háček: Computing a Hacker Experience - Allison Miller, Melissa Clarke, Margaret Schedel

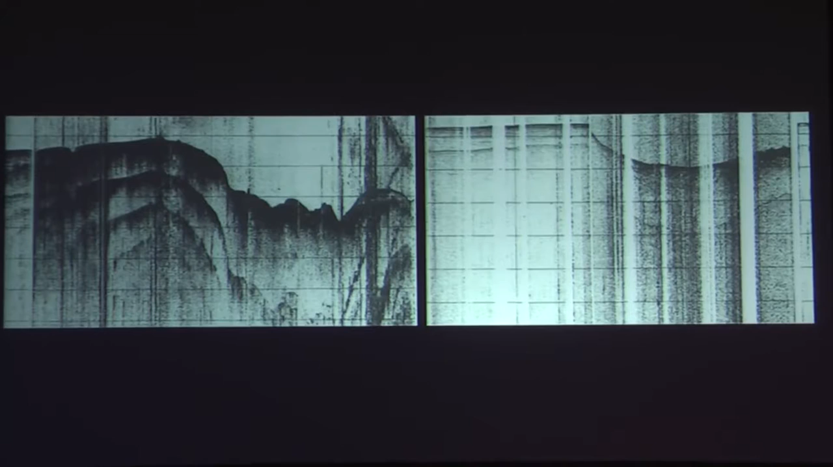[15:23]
I'm also very much into the acoustic imaging that they use to make these images. The fact that they draw this landscape with sound waves that are sent down and cross correlated with the sound that comes back. And the fact that sound is drawing these beautiful inky pieces of data.
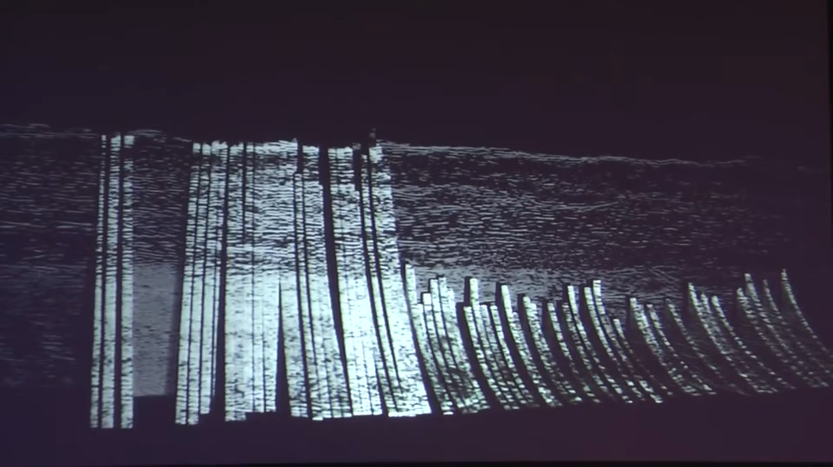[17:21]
where the ice is melting the fastest, and there's the largest, most detrimental dip in the process.
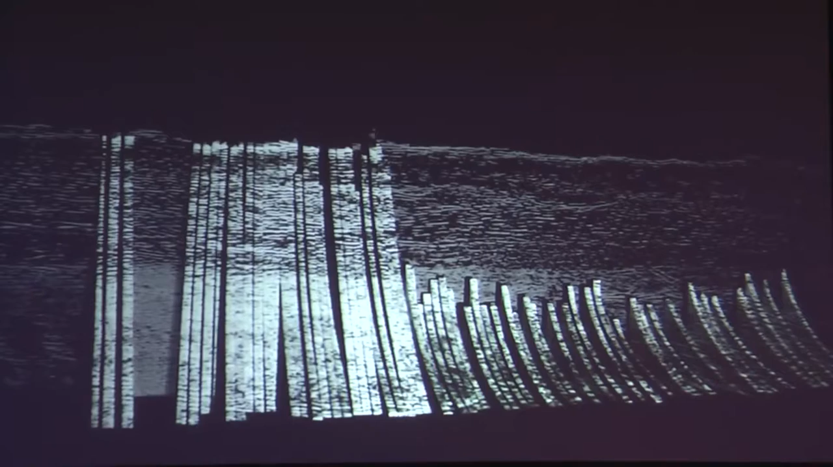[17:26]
And this is a floating version of the piece.